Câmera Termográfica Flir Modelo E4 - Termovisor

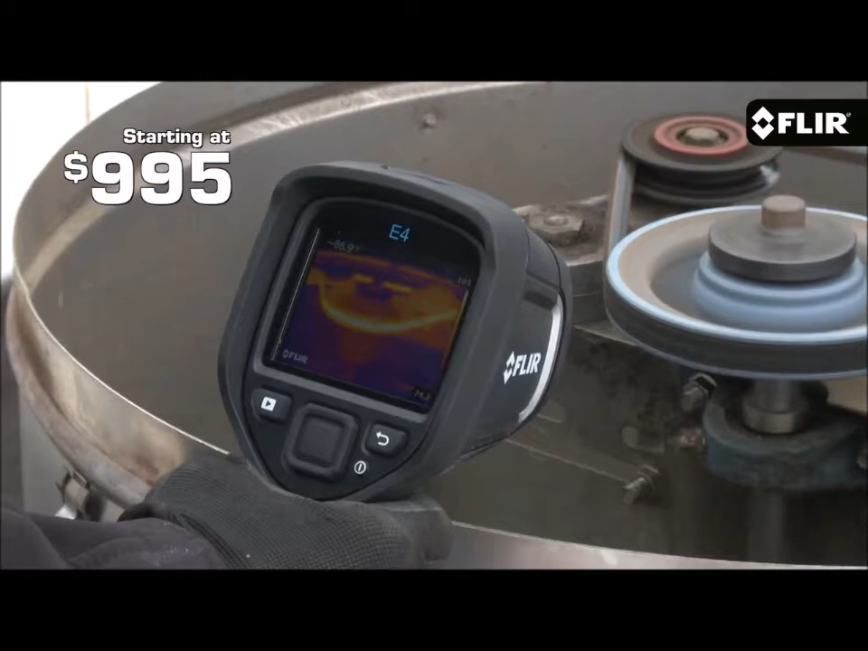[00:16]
At $9.95 for the E4 here, these are the first IR cameras starting under $1,000 to offer quality thermal images,
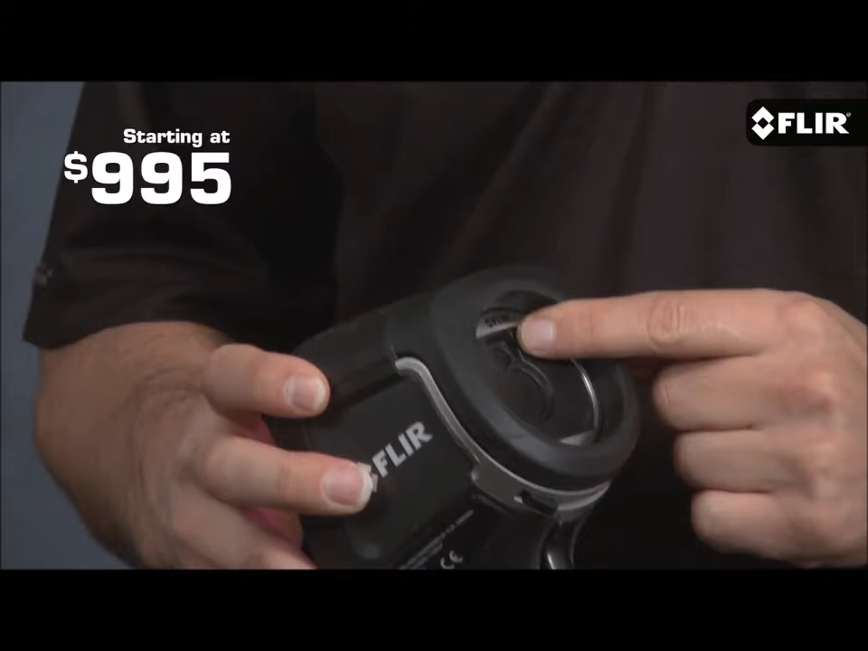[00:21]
a built-in visible camera, and our patented MSX image enhancement. A great value for sure.
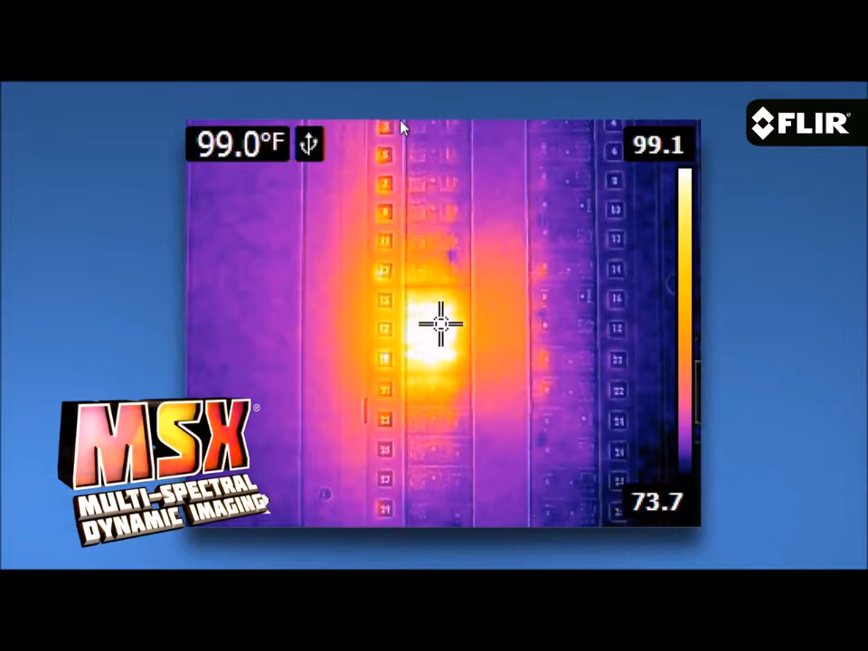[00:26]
On screen: spot 99.0°F
The E4 has a solid 80 by 60 pixel thermal detector with a fixed focus 45 degree lens, so a nice wide field of view.
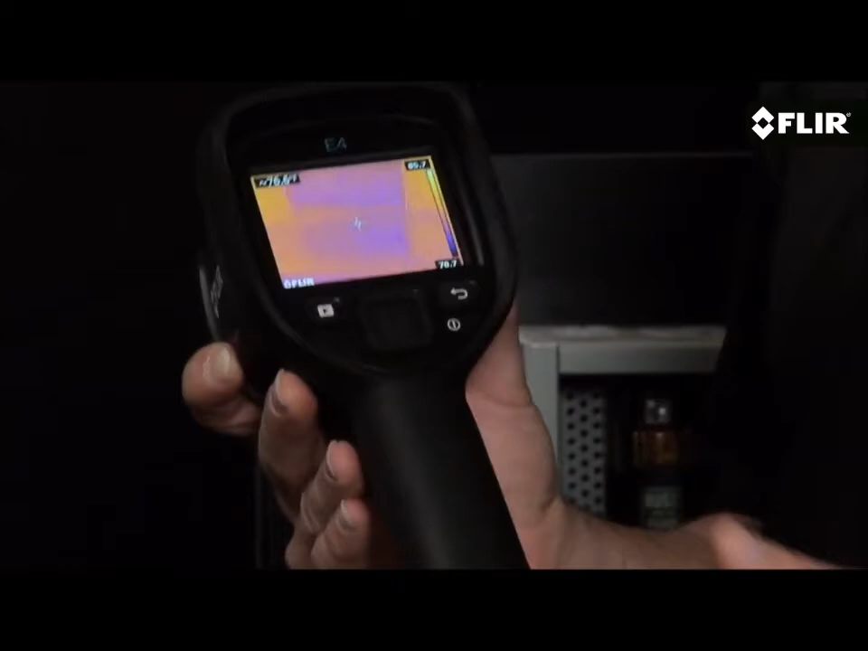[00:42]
It has a bright 3-inch LCD that's easy to see, and with just your thumb you can go to the simple interface where you can access parameter settings like emissivity and reflected temperature,
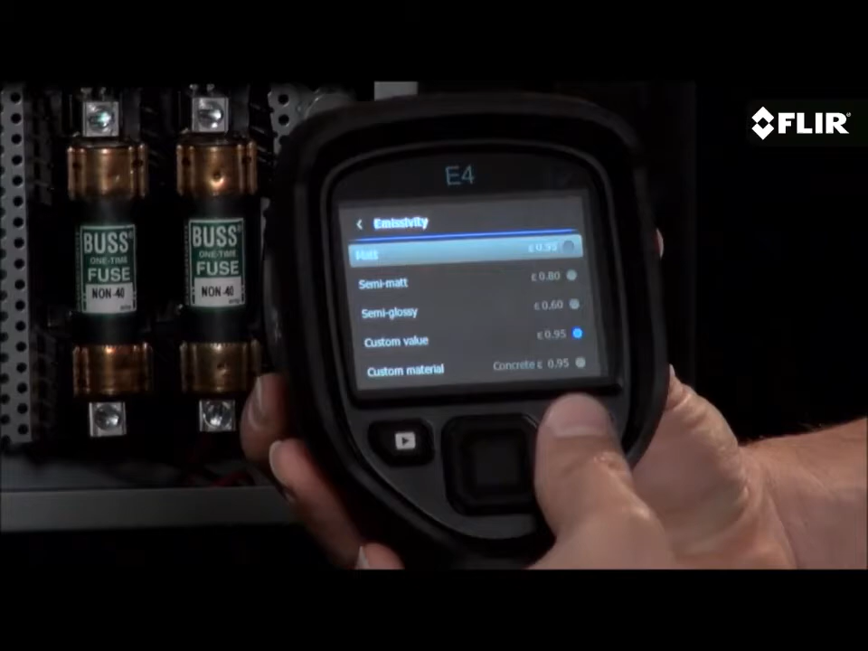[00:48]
the color palette you like that shows the thermal pattern best,
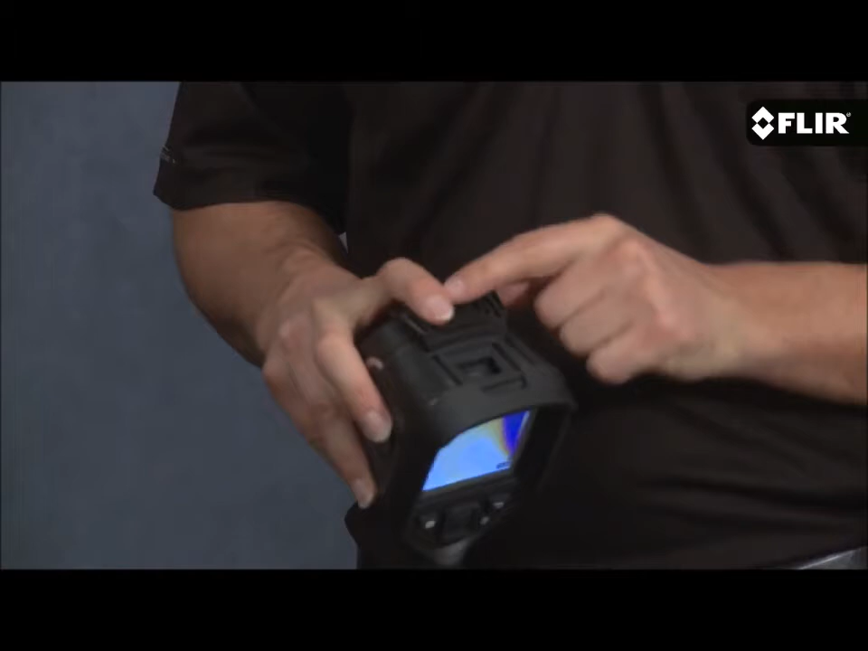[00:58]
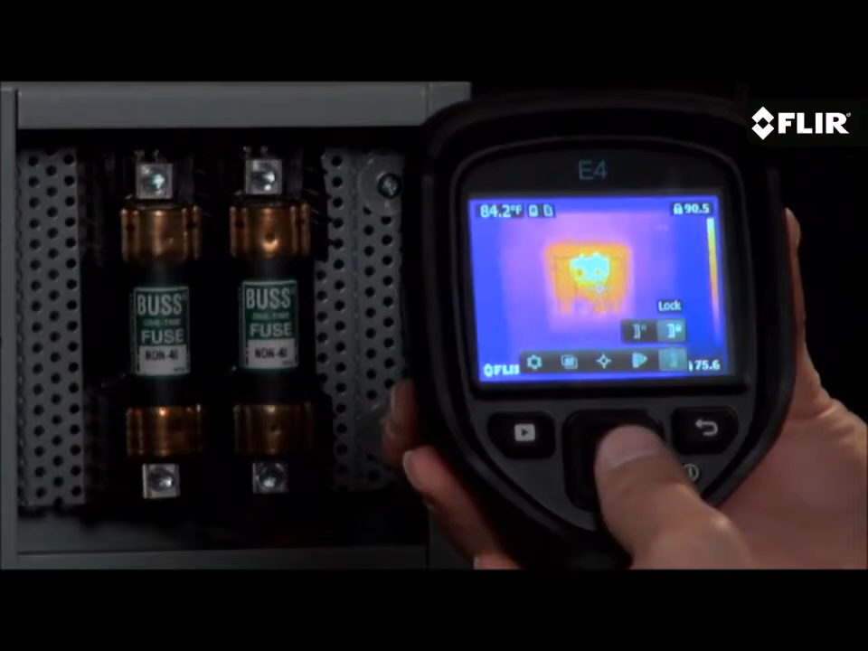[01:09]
On screen: spot 84.2°F
The easy interface also gets you to imaging modes like MSX.
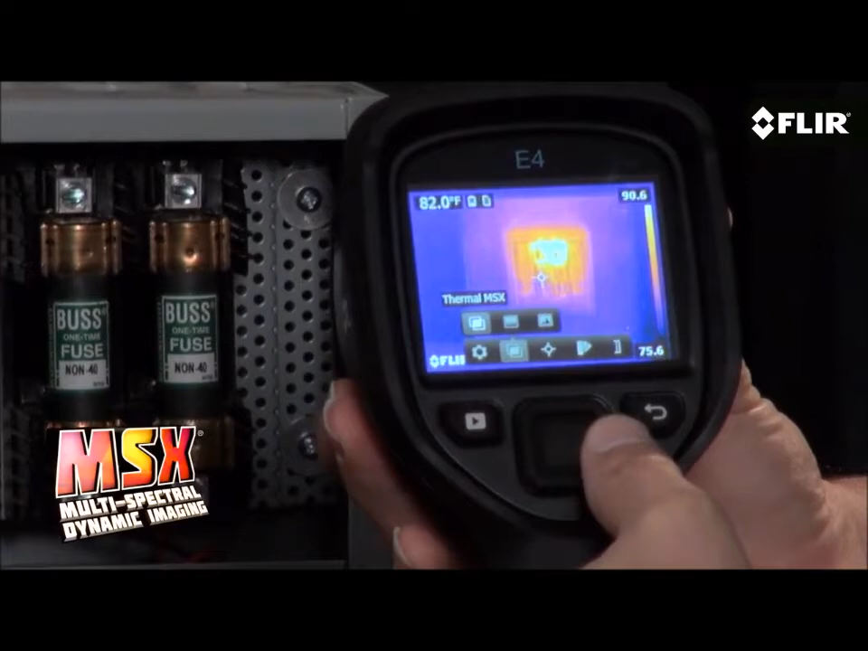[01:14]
On screen: spot 82.0°F
What I like most about MSX is how it adds key detail from the visible camera to the thermal image without diluting the thermal image.
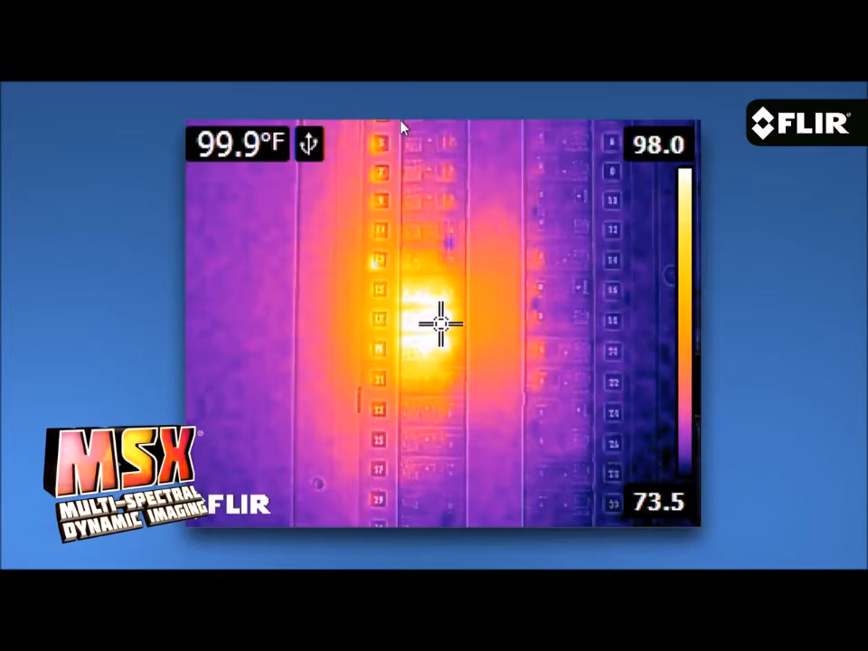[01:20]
On screen: spot 99.9°F
It really enhances the scene and helps you recognize where the heat issue is right away. This is a great camera to get started with or to keep handy for quick scans and safety checks,